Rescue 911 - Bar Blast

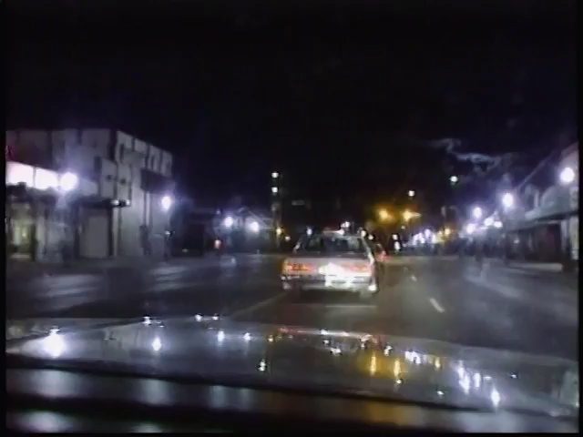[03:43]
They were only traveling at a speed of about 25 miles an hour, not any sort of evasive driving at all.
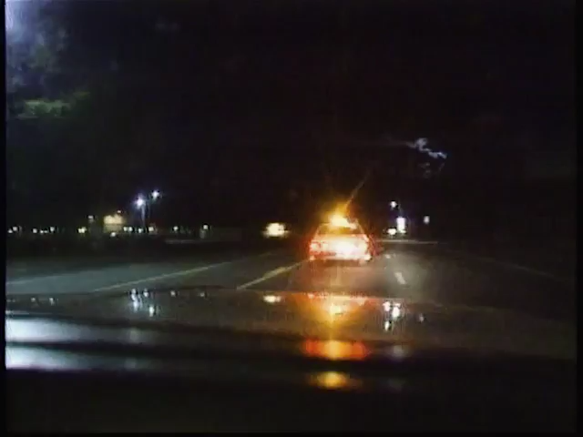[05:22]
Then I'm going to drop back so you can weave in case an arm comes out. You got it. Cody, we're westbound, 30 miles an hour, approaching the cemetery.